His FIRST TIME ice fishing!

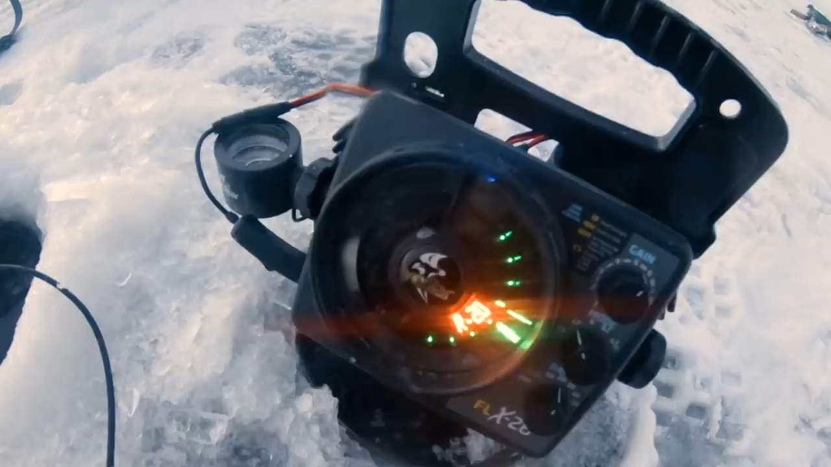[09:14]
There's a second fish. See? When two fish come in, Nick, they'll, like, compete for it. Look at him. He's coming up for it. Just hold it on the spot.